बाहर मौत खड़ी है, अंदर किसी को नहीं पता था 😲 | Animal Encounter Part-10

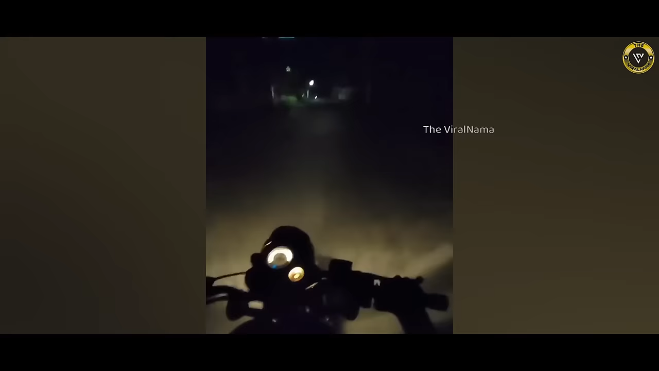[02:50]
गुजराज के एक फॉरेस्ट गार्ड के साथ कुछ ऐसा ही हुआ है
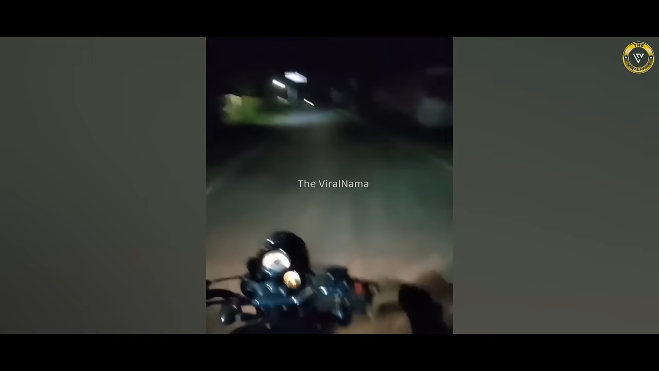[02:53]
जिसे घर जाते वक्त सडक पर एक शेर बैठा दिखाए दिया
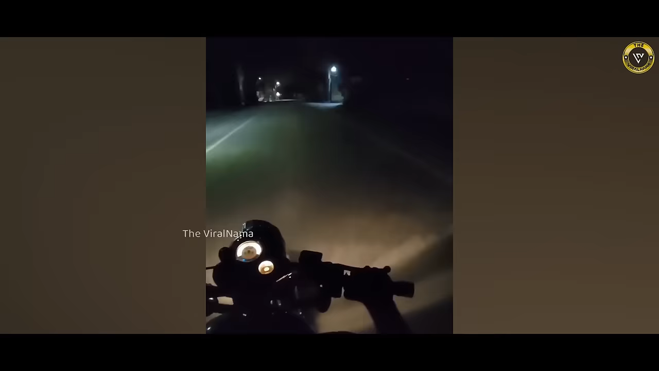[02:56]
इसके बाद गार्ड उसे रास्ता देने के लिए उससे गुजराती में कुछ फर्याद करता है जिसके कुछ ही देर बाद शेर वहां से उठकर चला जाता है